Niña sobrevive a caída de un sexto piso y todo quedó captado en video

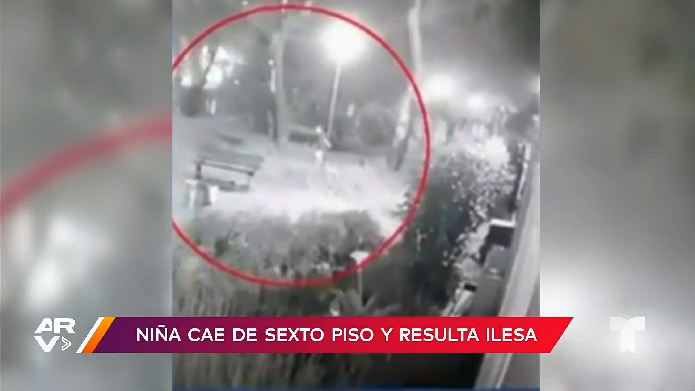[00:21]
Sucedió cuando sus padres salieron por un instante a pasear al perro y cuando ella aparentemente se acerca a la ventana para mirarlos, pobrecita perdió el equilibrio y cayó. Muchos están diciendo que fue su ángel guardián quien la salvó.